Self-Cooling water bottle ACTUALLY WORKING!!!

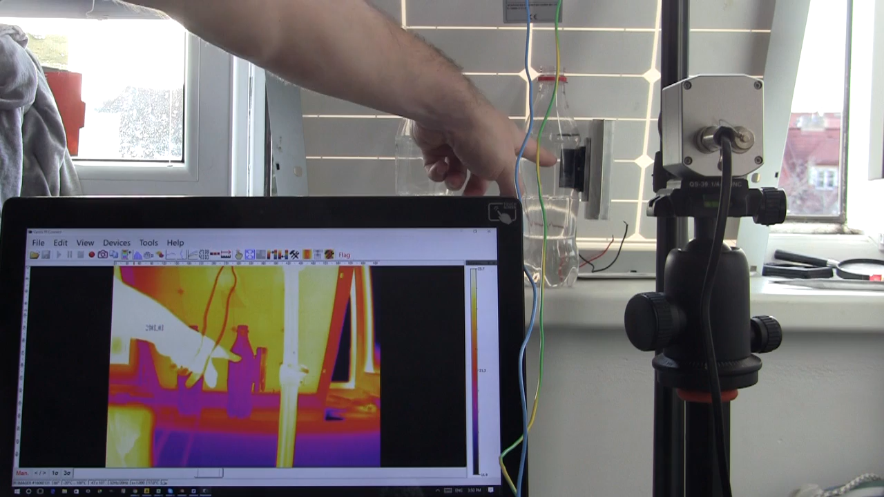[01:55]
now we have our self cooling water bottle here that's that one we have our
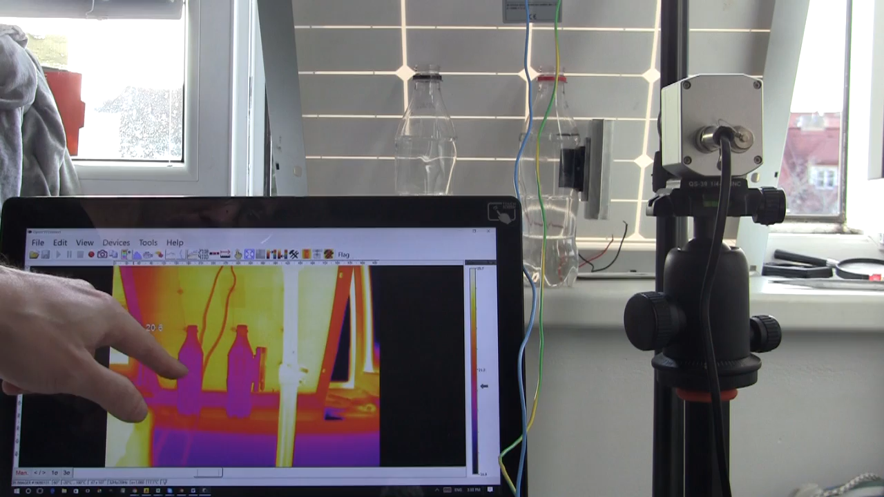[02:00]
reference water bottle here that's that one and thermal cameras here and so all we need to do now is a wire up the salt cooling water bottle
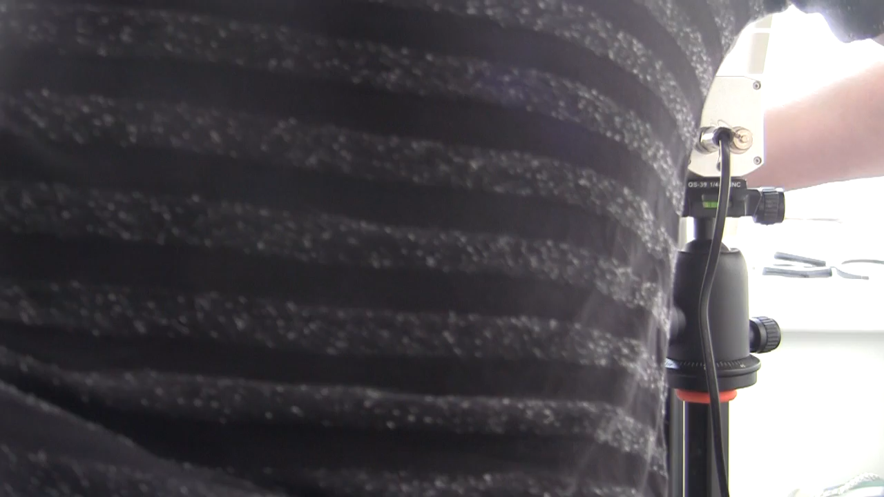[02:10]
and with that the clock is running
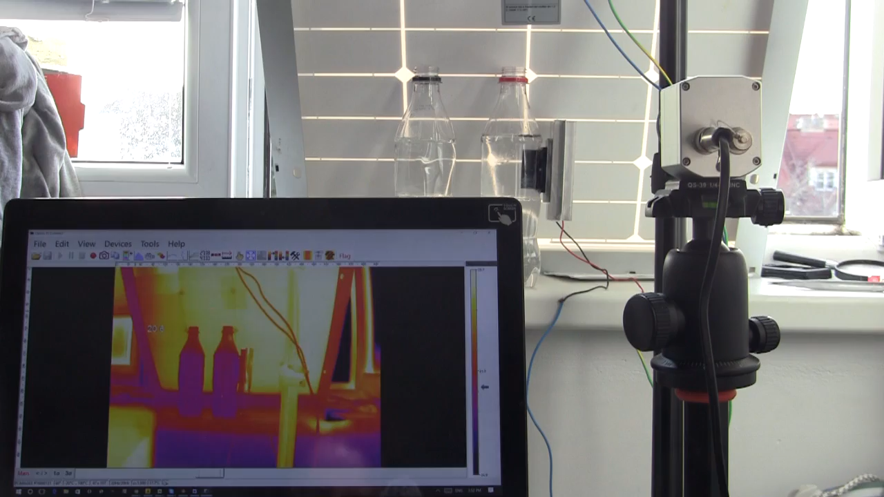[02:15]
so I
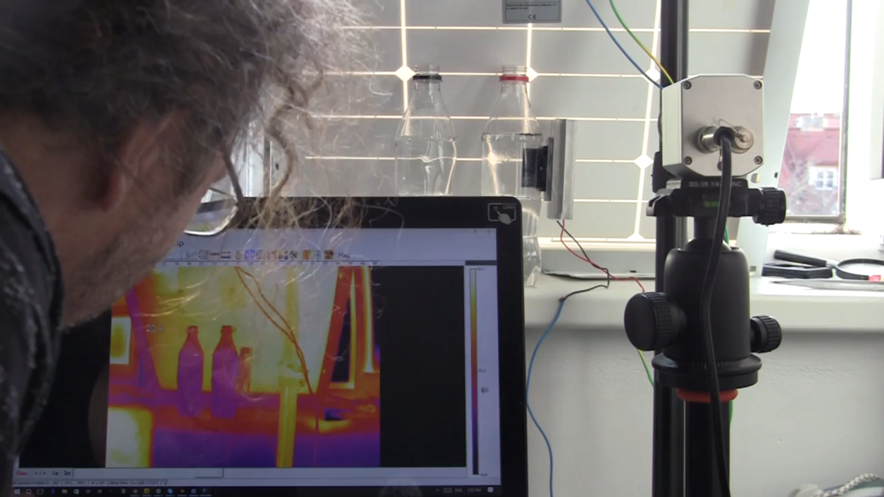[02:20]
think it is I think it's cooling down I think it's working it
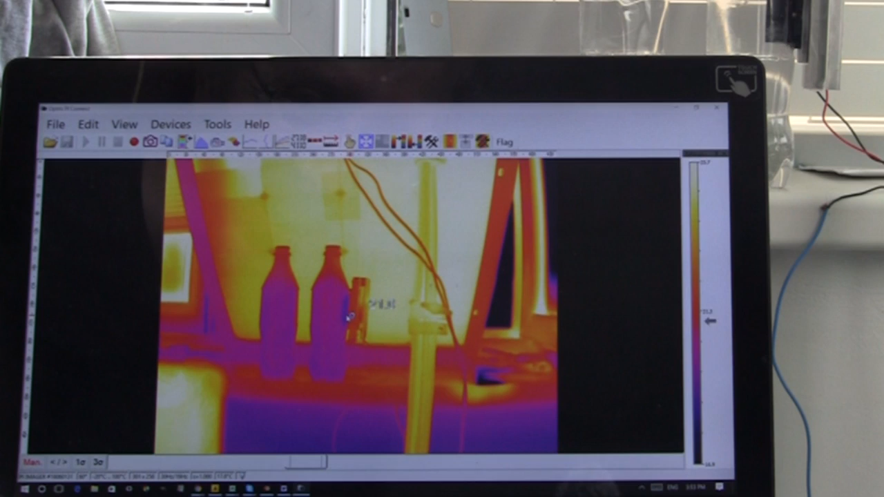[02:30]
is definitely my god the world's worst soul cooling water bottle oh my god I can see it I can see it around the other side here it's working
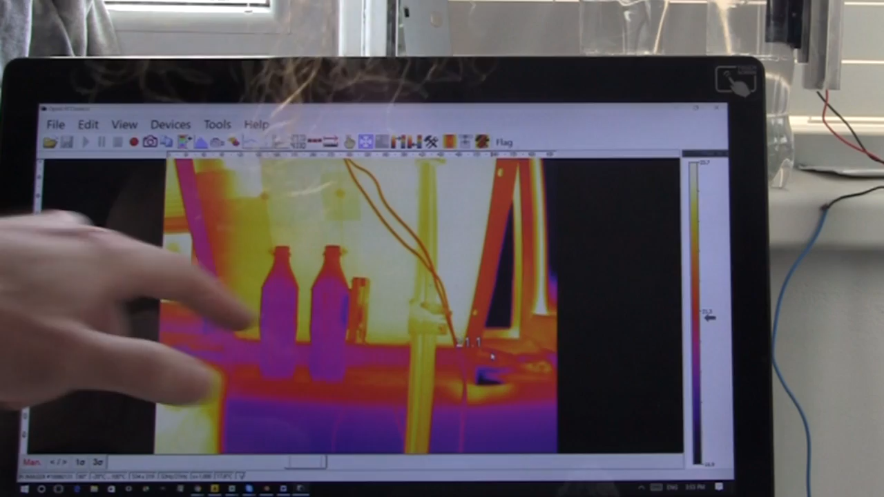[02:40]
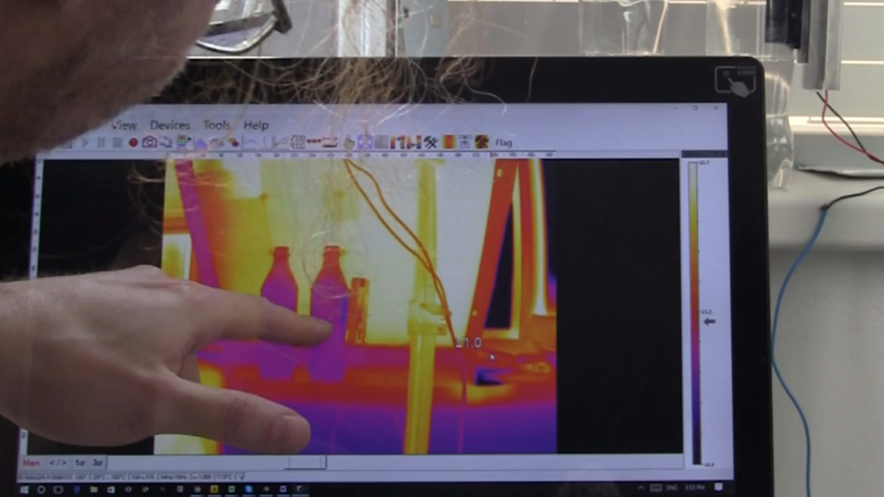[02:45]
my god I can see it's working it's working it's working just like that
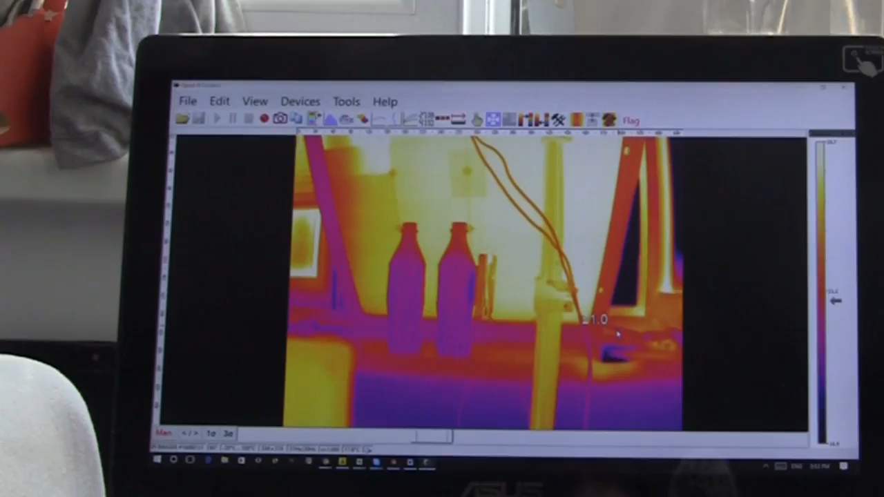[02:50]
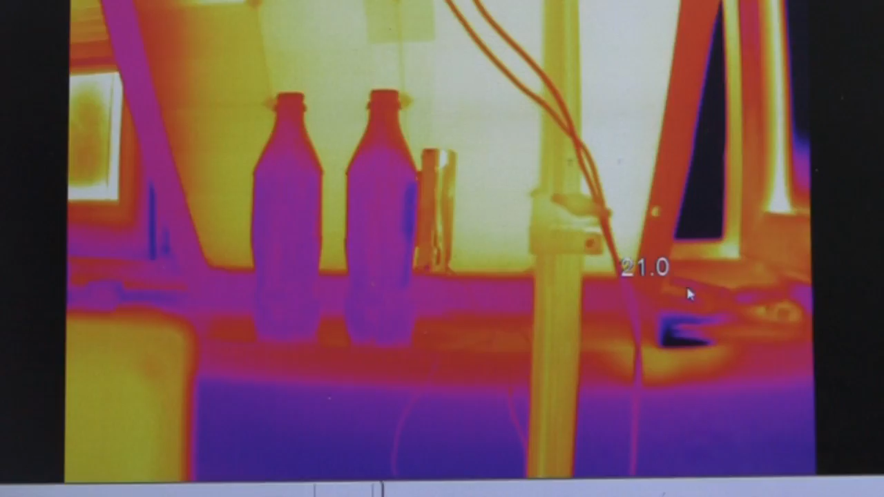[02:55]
the world's worst self cooling water bottle you can see the cold water coming down the side
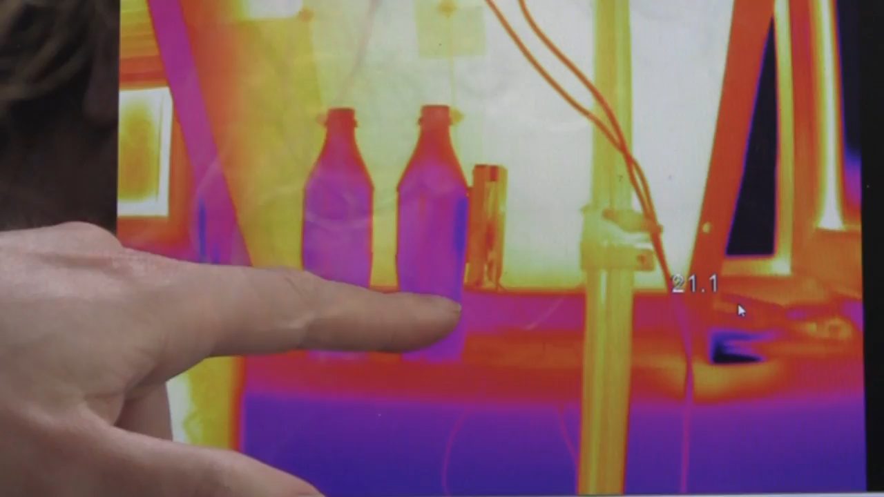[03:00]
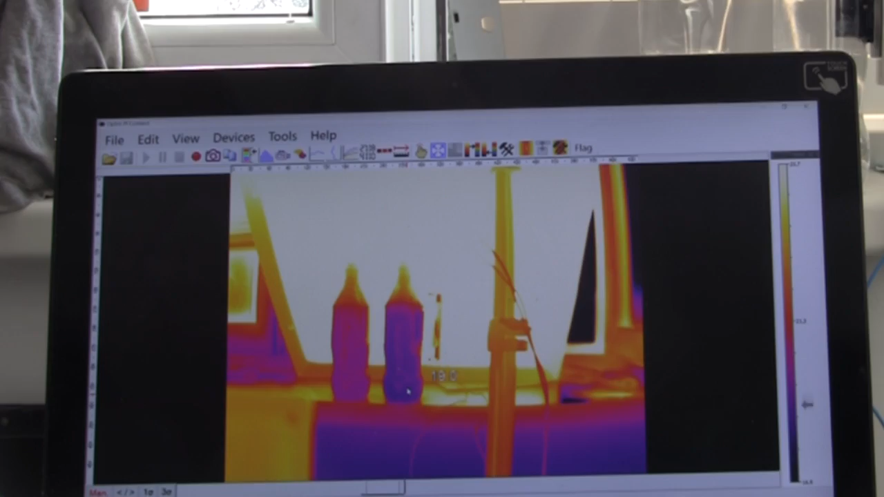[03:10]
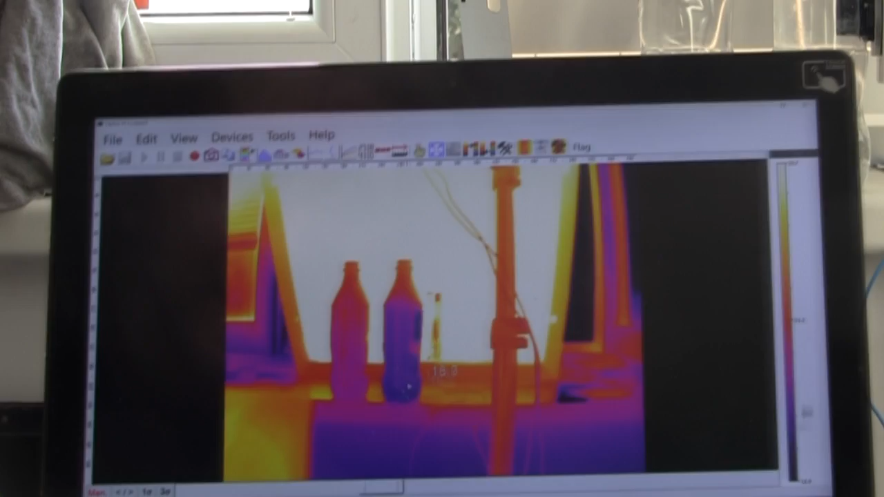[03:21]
so here we are about 40 minutes later and we're down about 18 and a half degrees on that salt cooling water bottle which is amazing whereas this is about 20.5 for the reference bottle so almost two whole degrees
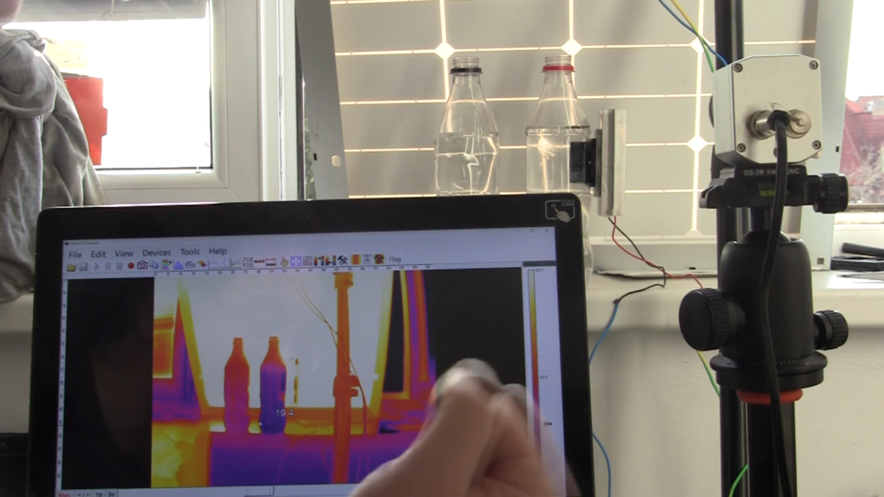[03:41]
cooler for the self-cooling water bottle which all it requires
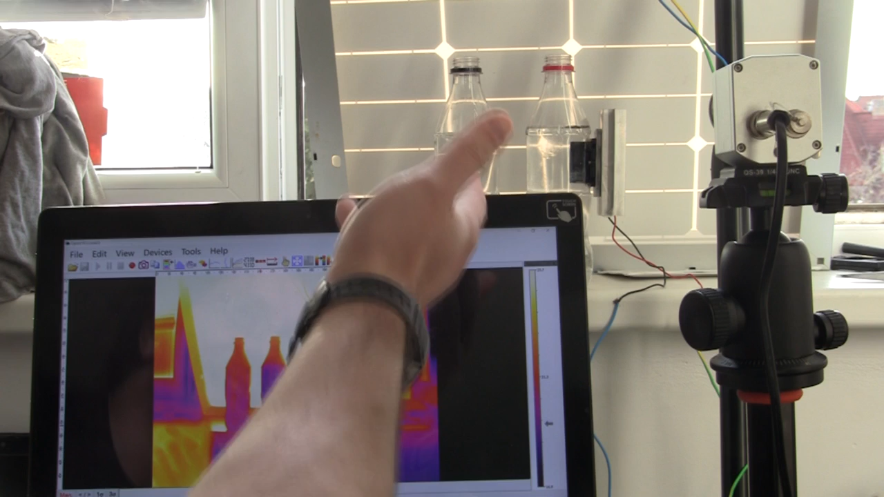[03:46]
is a little solar panel full direct sunlight